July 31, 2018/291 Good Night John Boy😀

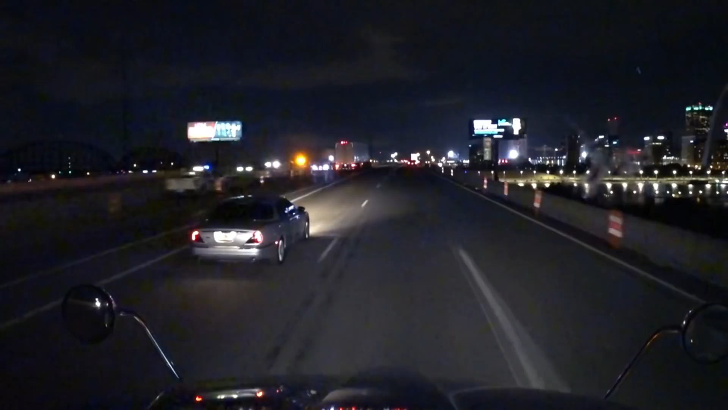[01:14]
the shoreline somebody made a comment the last video that I did coming through here that that is a pretty shoreline it is it's a very pretty shoreline it's nice how they light that all up and everything else come on there big truck come on over I gotcha welcome to Missouri
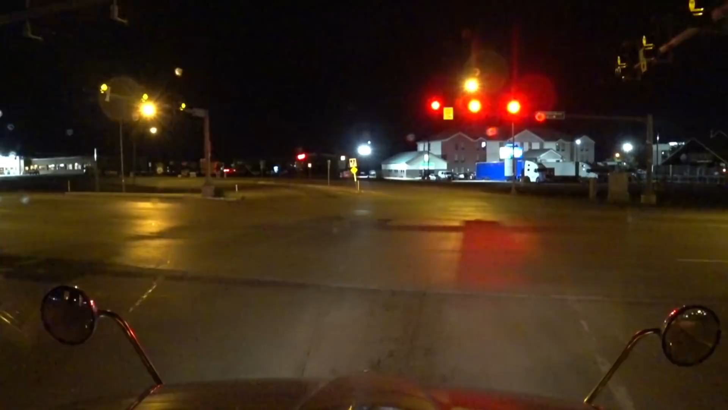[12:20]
I think I see one spot I think I see one spot
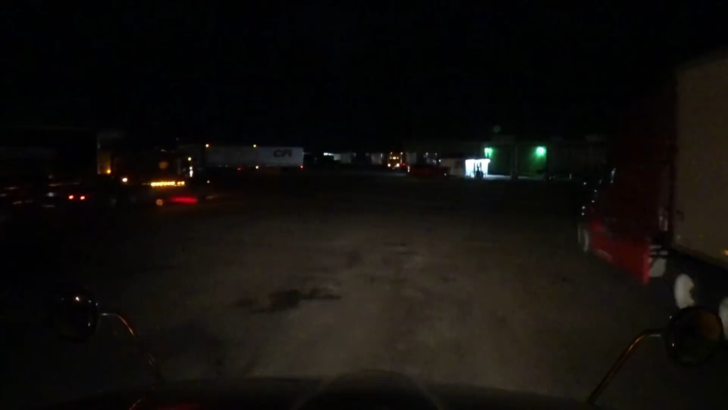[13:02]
all right all right let's see if we can find some spots together that might be a bit difficult all right all right all right